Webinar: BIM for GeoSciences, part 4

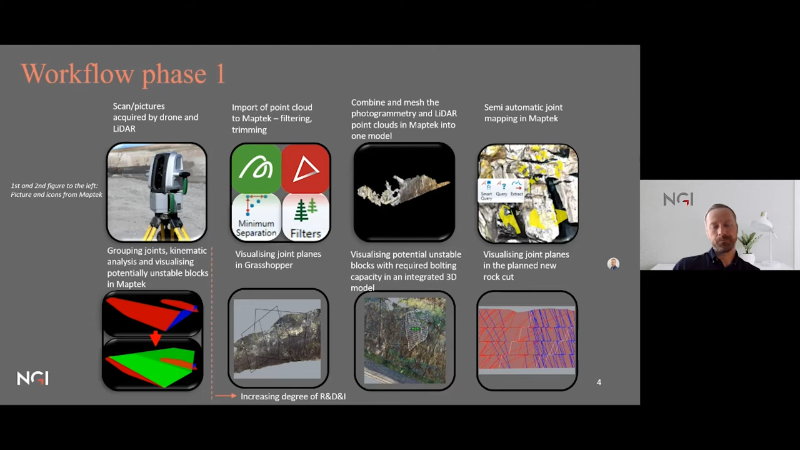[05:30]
And in the end we end up to visualize the joint planes in the new planned rocket. So for the data collection part we do both drone photography and LiDAR scanning.
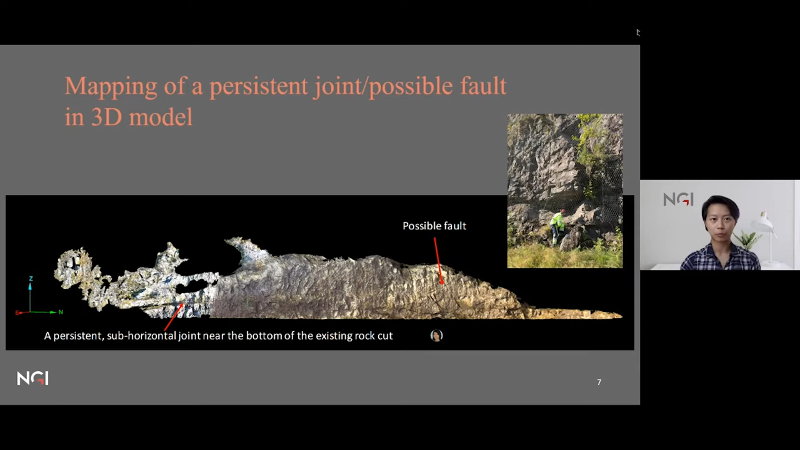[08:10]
And this is how we can see that in the field it's difficult to access this part of the slope because it's partly covered by rock supporting nets. And using a 3D model you can have a better overview and have a larger scale perspective of the whole rocket.
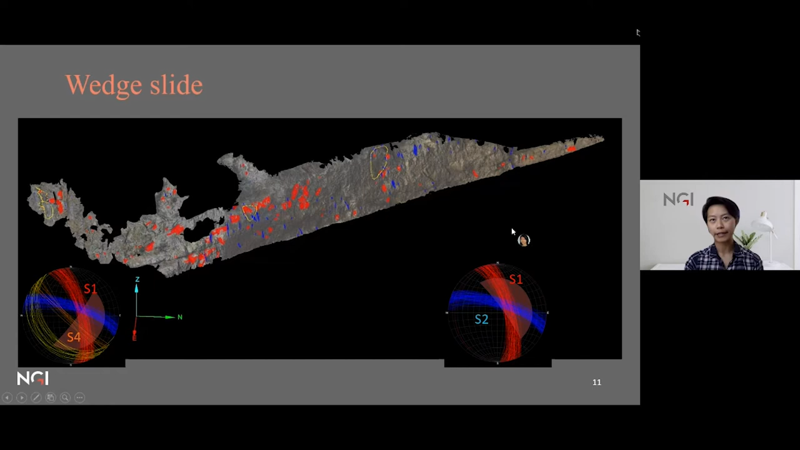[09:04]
You can see that we if we combine two colours of the joints here which represents two joint sets, one can form some wedges and it has potential problem when one blasts the existing rocket to form new slope. Here it shows where one can identify potential planar slides in the rocket.
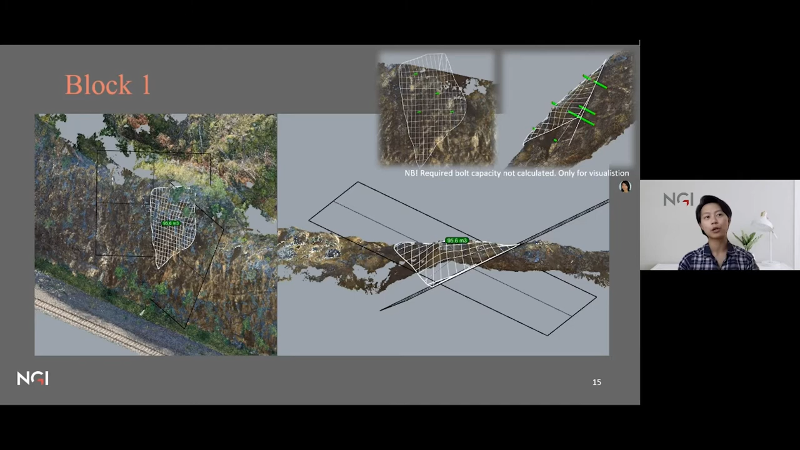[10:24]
come in combination to show examples of how one can set in both to stabilize these blocks. So this is an example of how one can use it for a visualization tool and also in the future to do calculation.
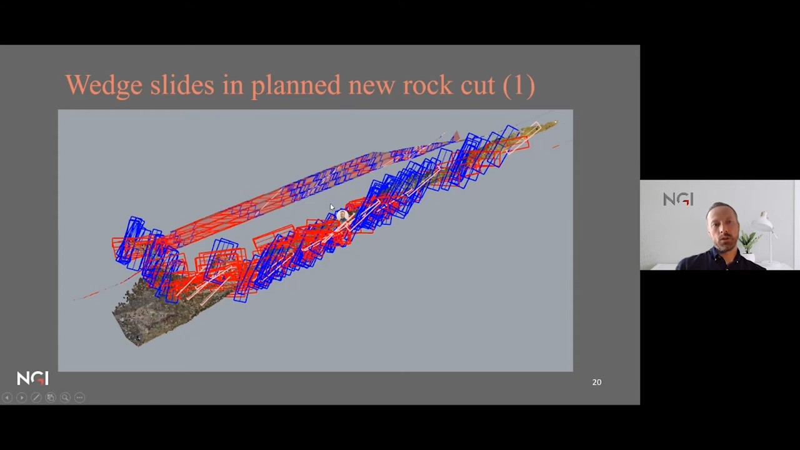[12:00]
Now we also include the joint sets that have risk for wedge slides in the in the new rocketing over here.
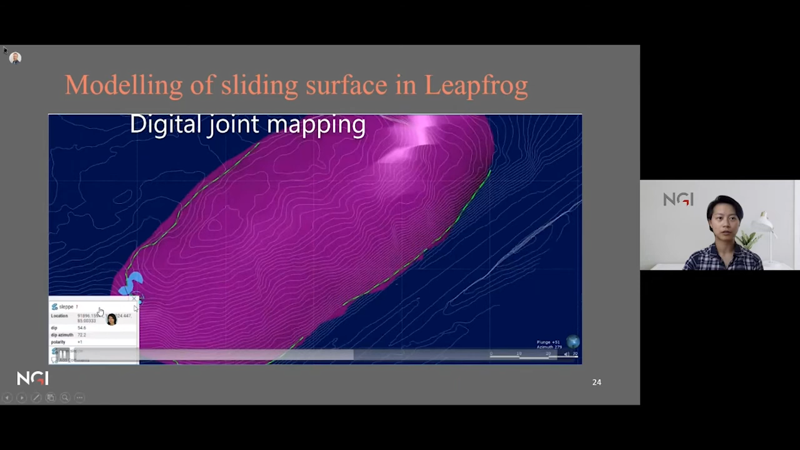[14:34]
the blue disc show the field measurements
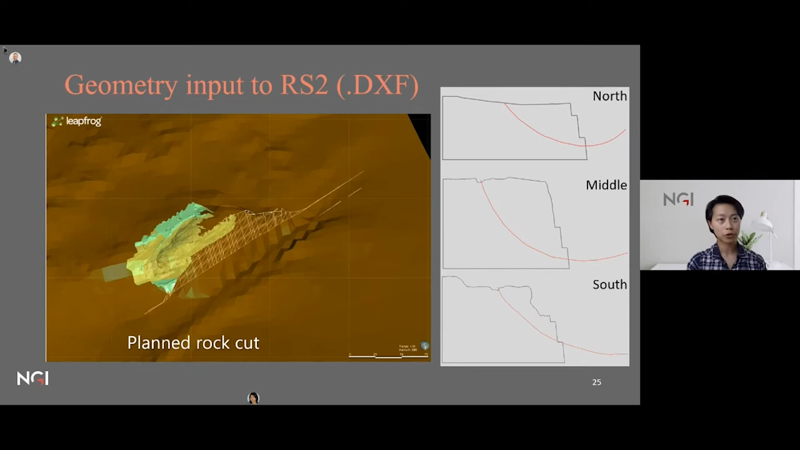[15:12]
the plant rock slope and the sliding surface we take some typical cross sections in three parts of
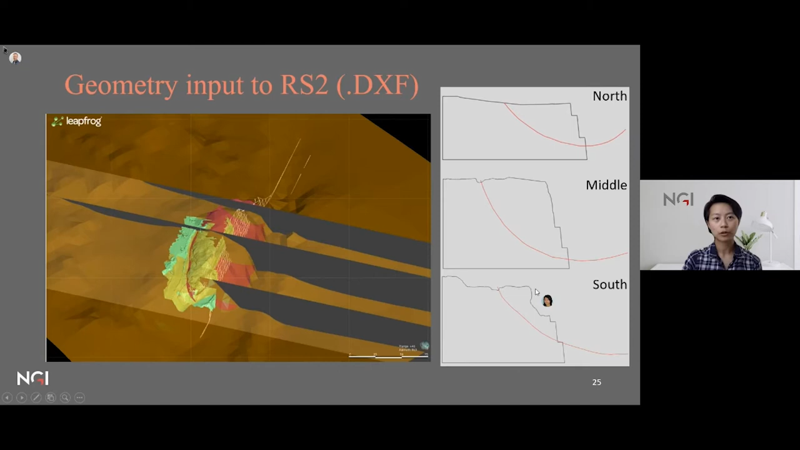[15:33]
and it has a smaller volume than to the north
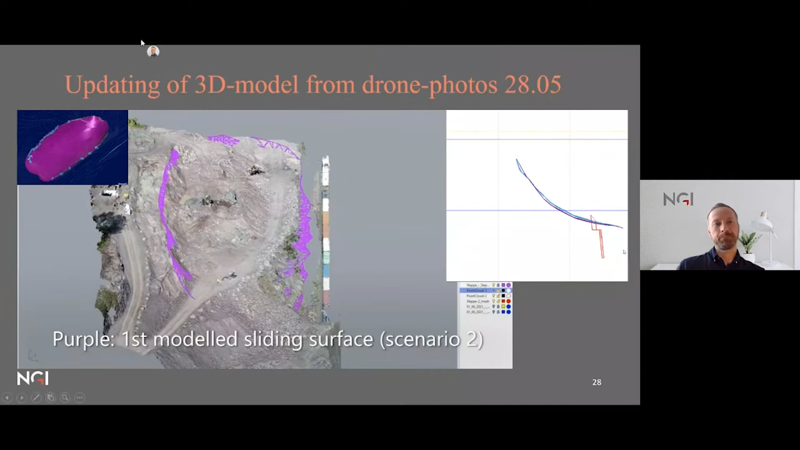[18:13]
tom so when it decided to blast the whole volume out they did the drone scan again after they have blasted more and it shows that the sliding surface that we first model is slightly um deeper than in real reality and so we did a remodeling of it using a new drone